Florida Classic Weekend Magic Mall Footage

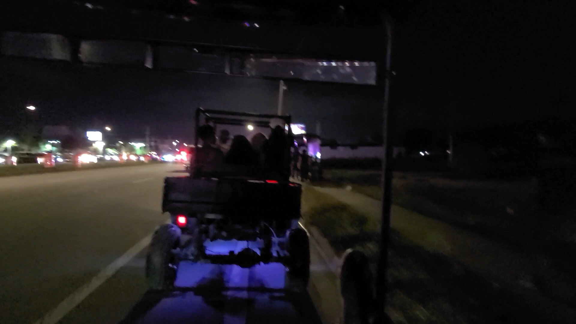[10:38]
We in traffic, boy. Ain't no walking.
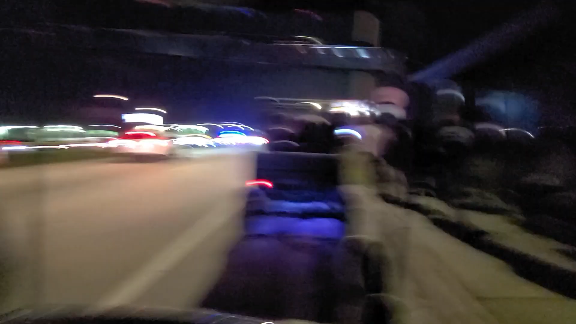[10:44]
We ain't walking no more. Live.
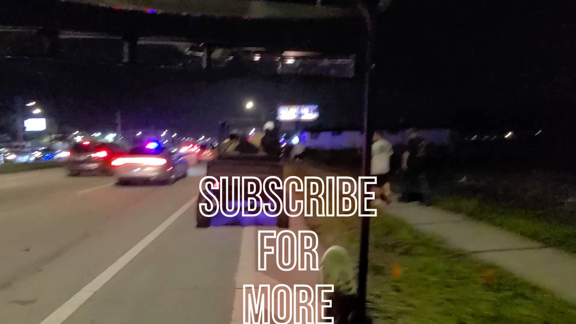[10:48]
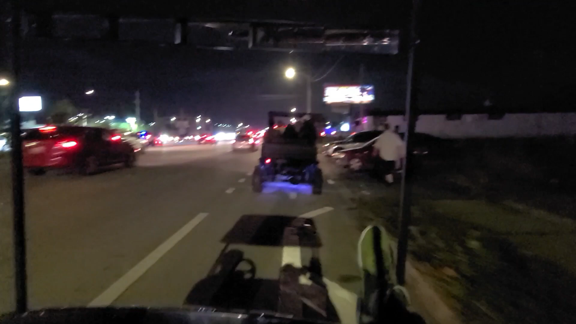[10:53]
Y'all stay tuned, man. We in traffic with you.